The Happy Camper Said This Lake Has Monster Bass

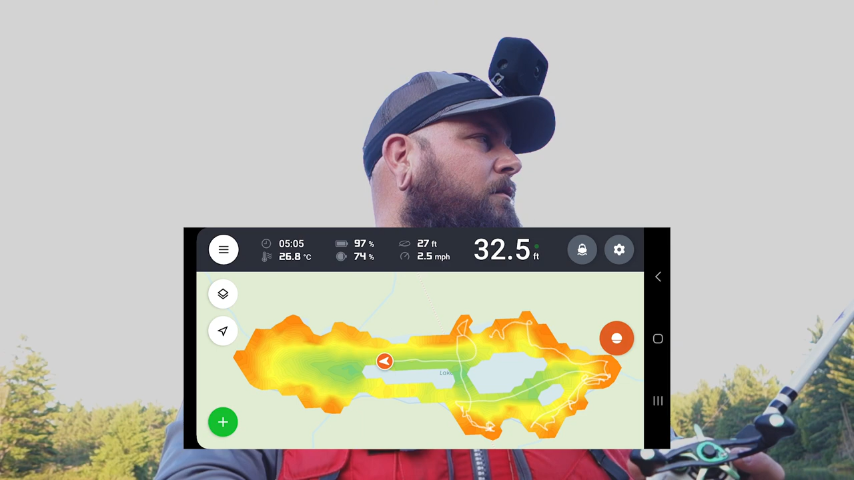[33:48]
On screen: depth 32.5 ft, speed 2.5 mph
yep ben's on nice so this is what we have mapped out so far but um ben and i were looking at the map a little earlier on at camp
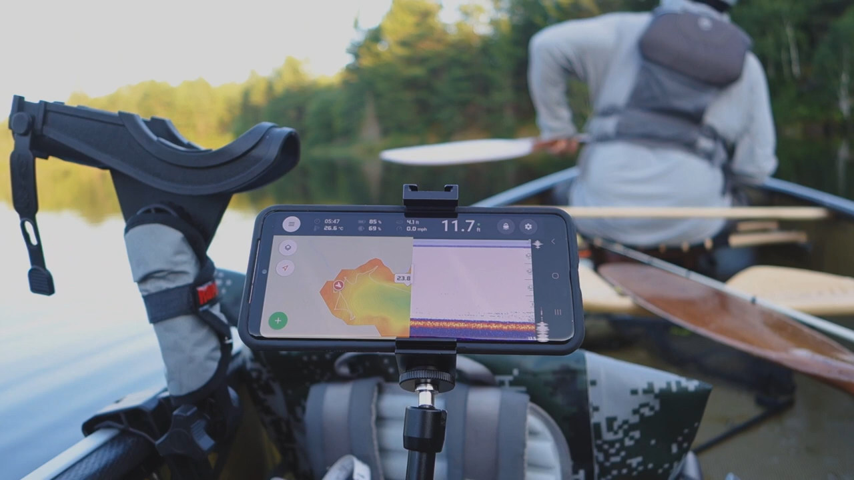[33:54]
and uh it appears like there isn't actually much structure to this lake oh i got a bite oh there's a bite on the duke it doesn't appear to be much structure in this lake it's basically a big basin and that explains actually why we've been catching most of our fish on all
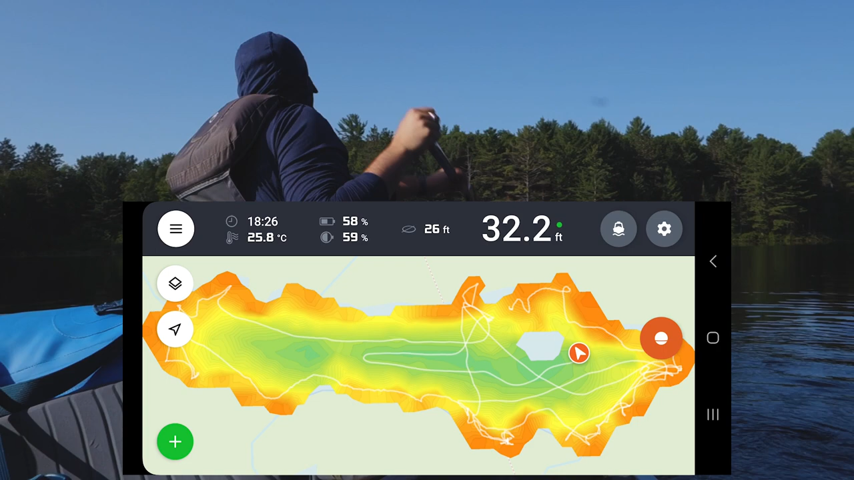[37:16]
On screen: depth 32.2 ft, water 25.8°C
Alright we just finished paddling around the entire lake. The entire map is filled in now.